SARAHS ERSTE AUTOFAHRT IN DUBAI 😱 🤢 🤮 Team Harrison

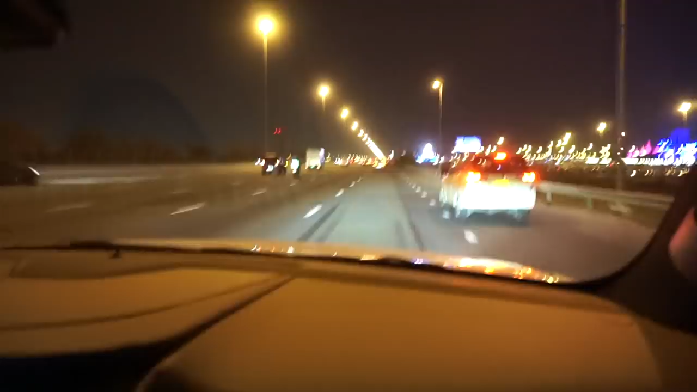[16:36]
Okay, ich weiß es nicht, aber wenn ihr beide bremst, dann wird das definitiv nichts. So, der LKW hat uns in dieser Zeit wieder überholt.
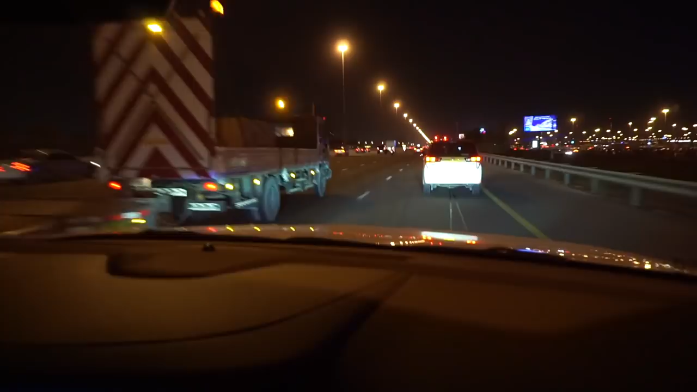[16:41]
Also vielleicht sollten der vor uns fährt, ja, vielleicht so, ja, genau, uns fahren. Ja, stimmt. Frag ihn mal, ob wir Plätze tauschen, dass uns keiner überholt. Schwertransport. Hallo. Hey, nein, Schatz, aber jetzt mal Spaß beiseite. Ja. Dieser Spiegel ist sehr, wir könnten ein ganzes Video nur von der Fahrt nach Hause drehen. Leute, es ist ein bisschen witzig, ist es schon, ne? Also es passiert jetzt hier auch nichts mehr Spannendes, weil ich bleibe auf der Spur.